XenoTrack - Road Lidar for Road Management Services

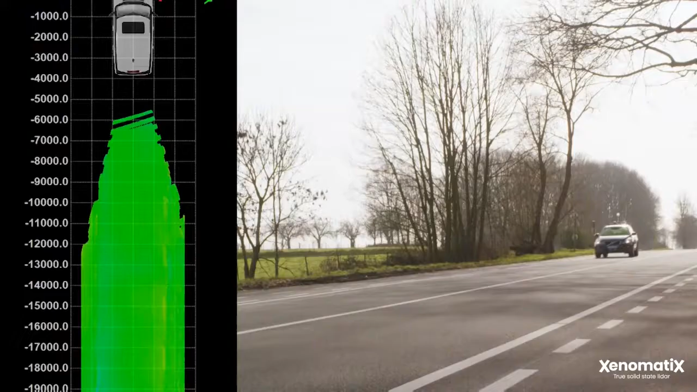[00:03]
With our 6D road scanning services and XenoTrack, highway maintenance personnel can better analyze the surface of the road for cracks,
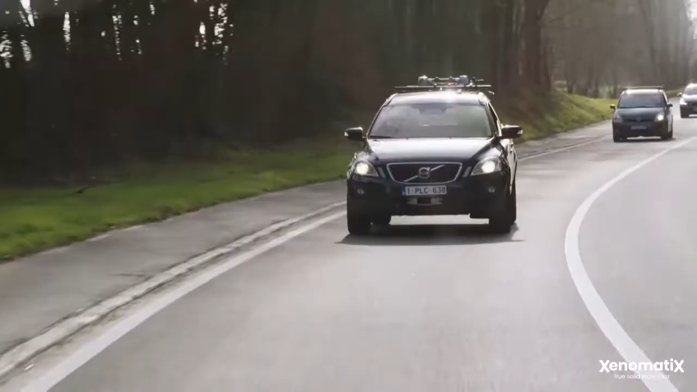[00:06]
potholes, and other damages.
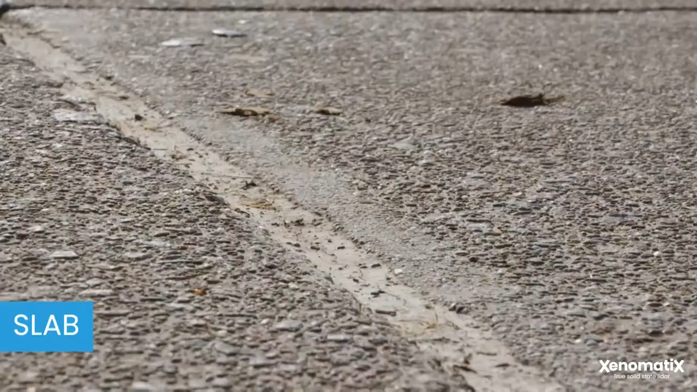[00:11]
Xenomatics delivers a true 6D output, a 3D digital representation of the road's surface with intensity measurements that visualize road
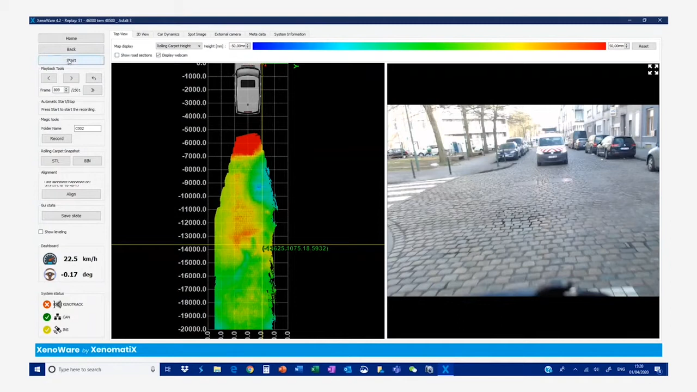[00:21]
markings and 2D camera images which are recorded simultaneously.
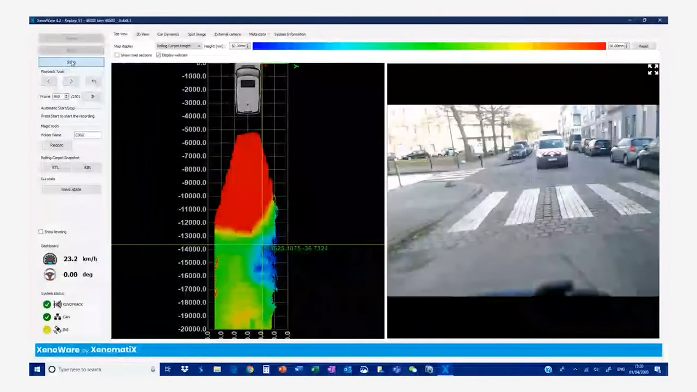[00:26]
Along with the additional GPS data, an annotation is provided for GIS systems or for on-site monitoring.